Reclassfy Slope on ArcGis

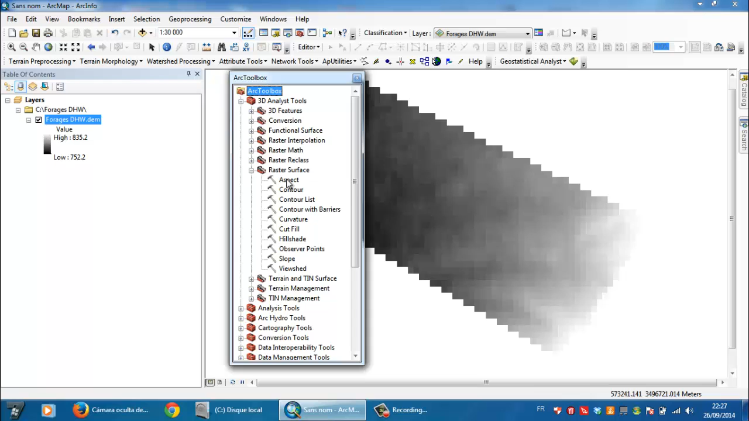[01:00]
analyst tools 3d analyst tools then you need to go to raster surface raster surface and aspects right click or double click on aspects like here then input raster so you need to select the digital elevation model here